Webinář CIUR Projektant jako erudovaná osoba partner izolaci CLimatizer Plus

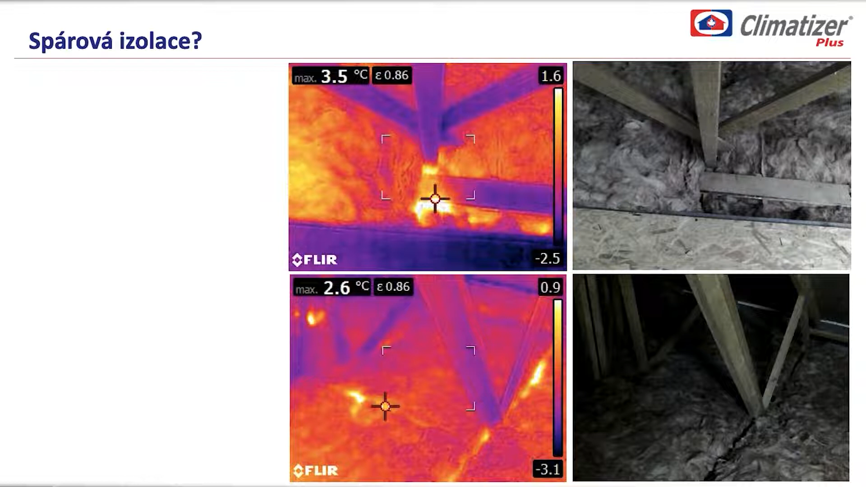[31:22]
Já osobně jsem byl tady na bungalovu, kde bylo 30 cm skládané izolace v rolích. Bylo to na první pohled velmi dobře uděláno, ale pak stačí opravdu posvítit na to v zimních měsících termokamerou a ty spáry se tam projeví.